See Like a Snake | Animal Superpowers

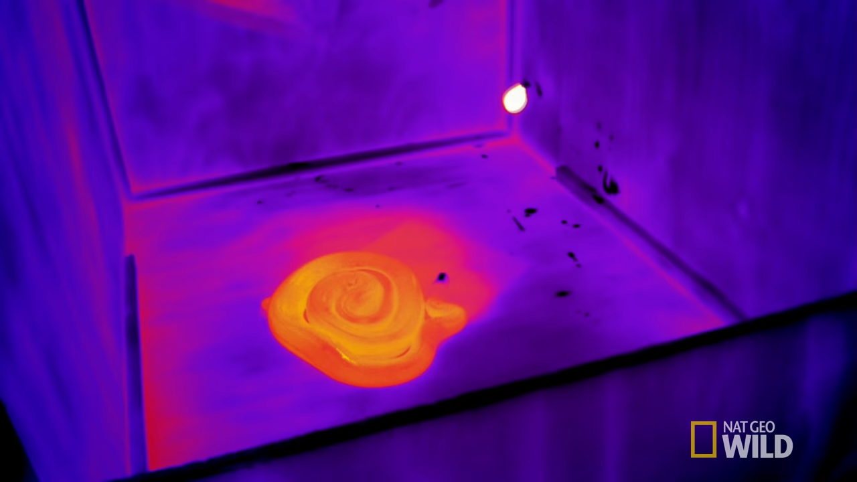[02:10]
It's a good thing we have this infrared camera. Otherwise, I'd have no idea where the snake is.
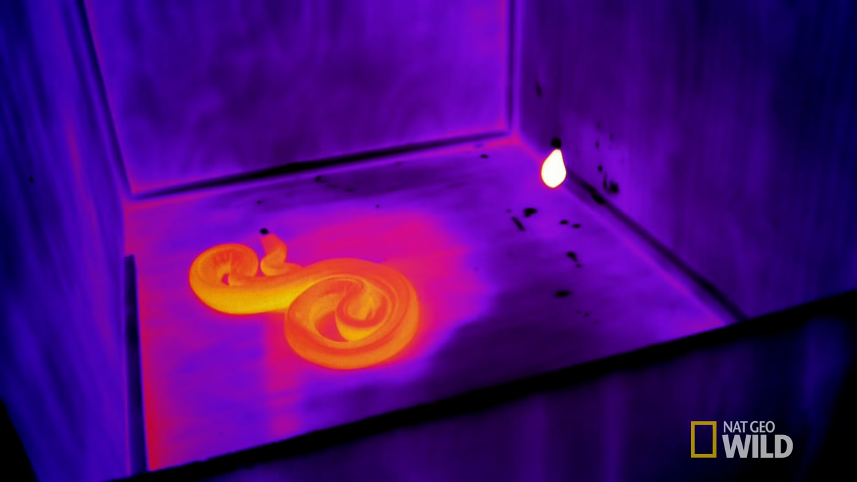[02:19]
The sensitive infrared camera picks up the faint heat of the snake as a vivid orange, and the warm balloon as a bright white.
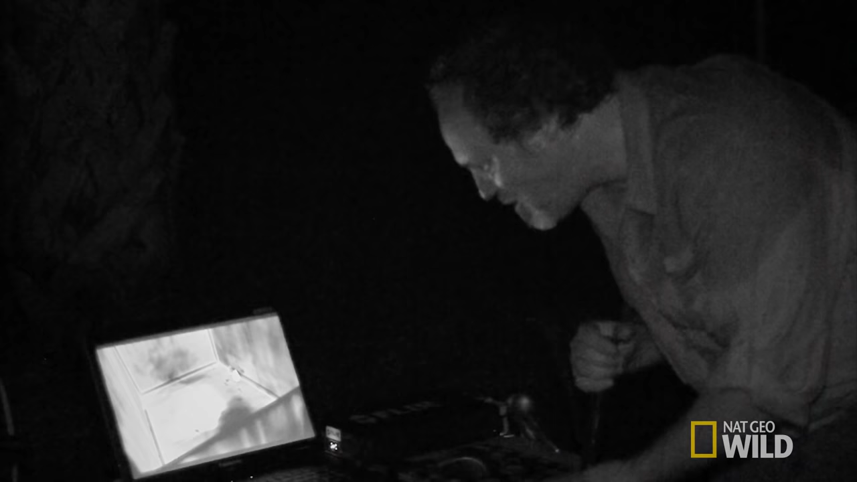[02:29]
Here he comes. Tongue flicking at it, moving his head with it. He definitely sees it. He definitely sees it. He's got eyes, but it is pitch black dark out here. So something else is telling him that that balloon is there.
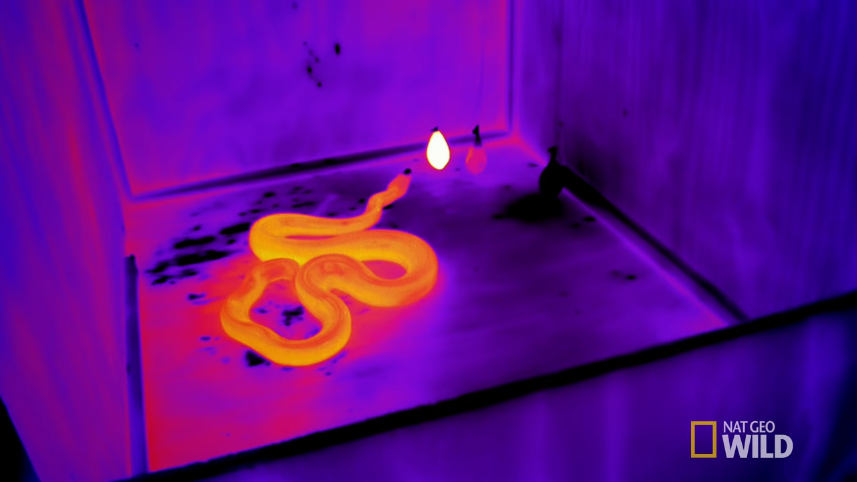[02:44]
It is absolutely dark. It cannot be using its eyes, but it's following the motion of that balloon.
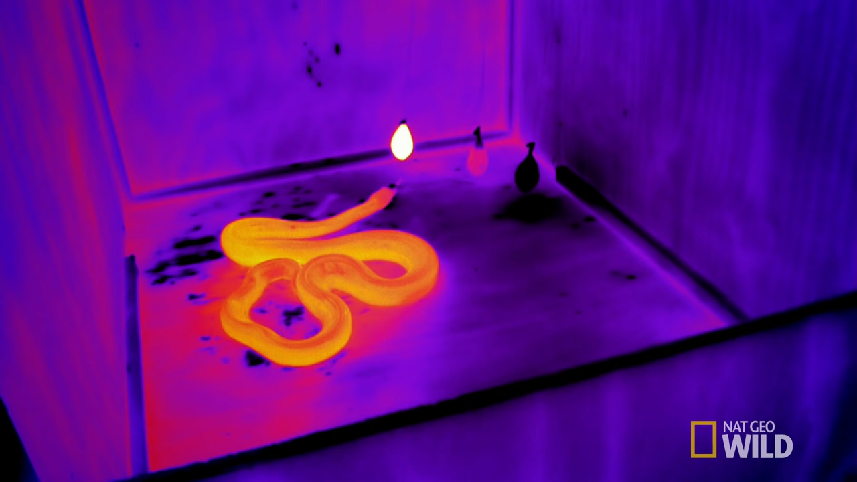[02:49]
It knows that balloon is there.